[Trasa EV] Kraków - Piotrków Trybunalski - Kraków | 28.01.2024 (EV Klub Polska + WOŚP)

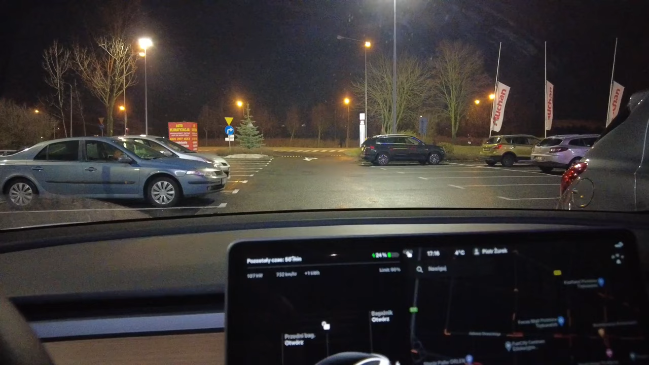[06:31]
No jednak nie jesteśmy na AVI, bo na AVI było zajęte i był problem ze stanowieniem ładowarki. Było 23%, przyjechałem tutaj. Jest ładowacza Greenwaya, 112 kW, ale tutaj kolega się podpina z e-tronem, więc możliwe, że zaraz będzie spadnie. Pozostały czas 50 minut, bo ładujemy do 90%, żeby dojechać na jedne rozstrzała do Krakowa. Mam nadzieję, że wszystko się uda.